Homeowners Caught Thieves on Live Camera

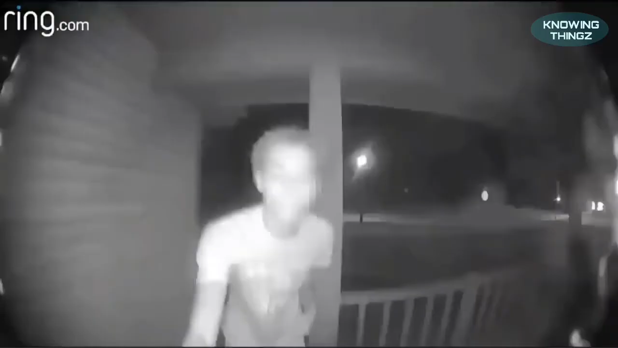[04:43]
Oh, they got a camera! Oh, they got a camera!
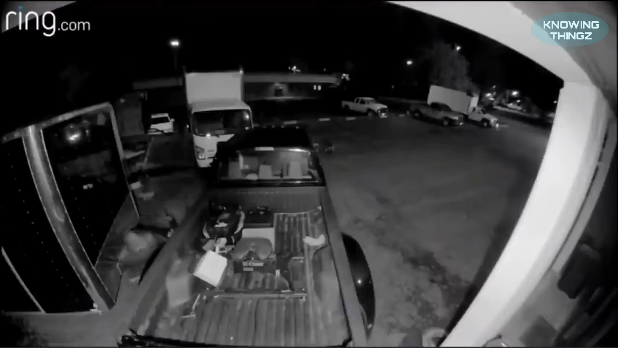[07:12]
Get away from my truck. Yes, sir.